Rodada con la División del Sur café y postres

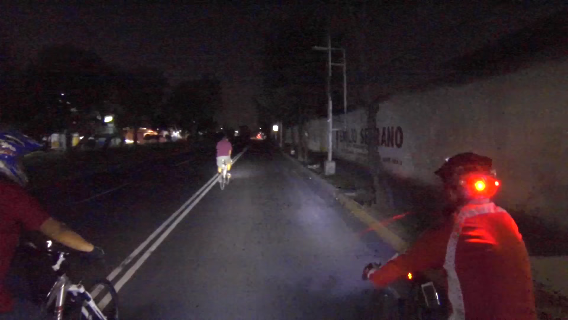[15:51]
Oye. Cuando está súper oscuro así, ¿es mejor echar más luz o la luz más baja? Luz baja. ¿Luz baja? ¿No necesitas la alta?
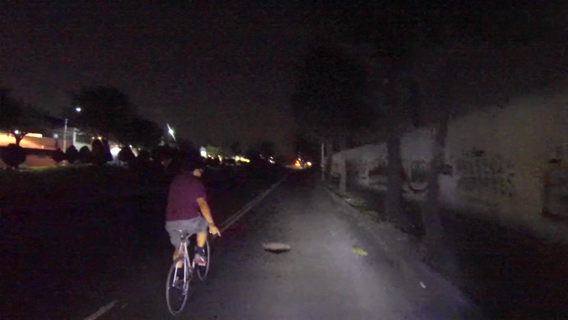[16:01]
Oye, ¡coladera abierta! ¡Coladera abierta! No mames, eso sí está mortal, güey. Con todo y varillas así, güey.
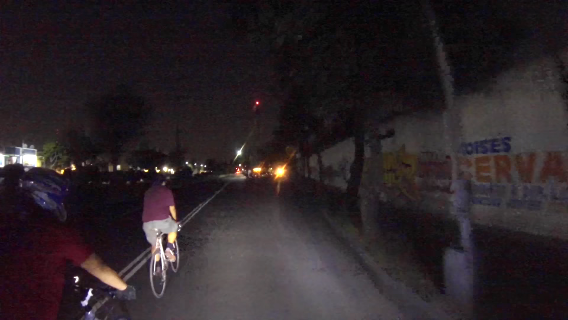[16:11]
Hay que pensar, pues. ¿Qué pedo, güey? Todo está oscuro aquí. Ayer estaba bien.
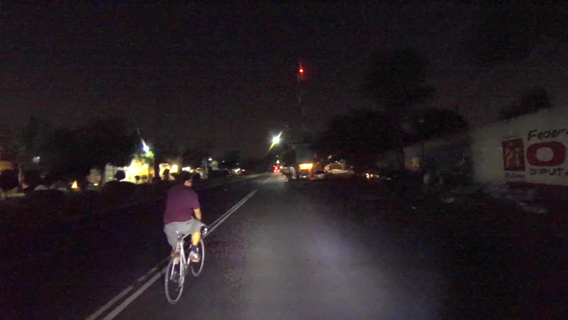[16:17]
Ayer estaba bien. Se la robaron, güey. Pues obviamente, pues está súper oscuro.
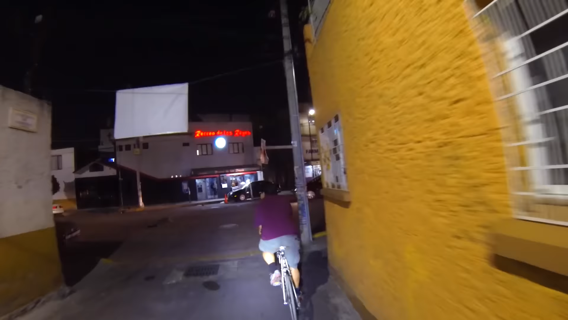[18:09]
Espera. Coladera a la derecha y está abierta.
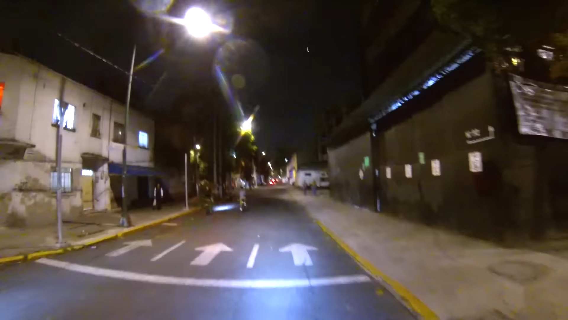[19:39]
Te voy a remolcar un poco para alcanzarlos, ¿va? Nada más ten cuidado con los hoyos y esas cosas.
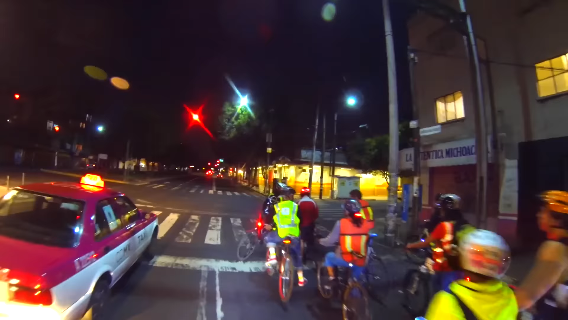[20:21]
¿Vas a agarrar hasta...? ¿Dónde? Voy hasta Ramos Millán y a la derecha. Saca el centro hasta la ¡Pollo! ¡Pollo! ¡Pollo en medio! ¡Pollo! ¡Pollo grande!
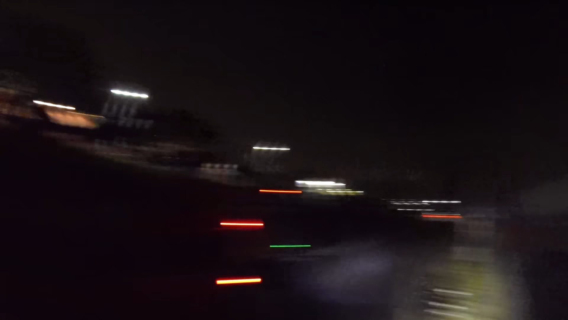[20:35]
¡Pollo! ¡Pollo en medio! ¡Pollo en medio! ¡Pollo en medio!
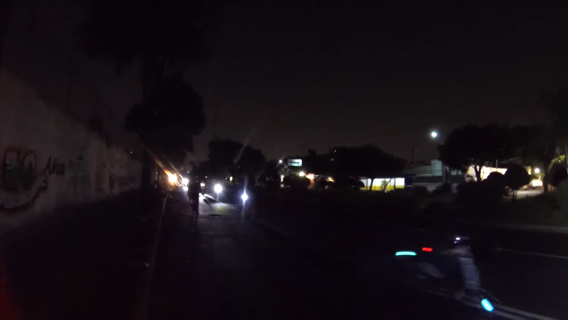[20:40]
¡Pollo en medio, chicos! ¡Ten cuidado, pollo en medio! ¡Pollo en medio, pollo en medio!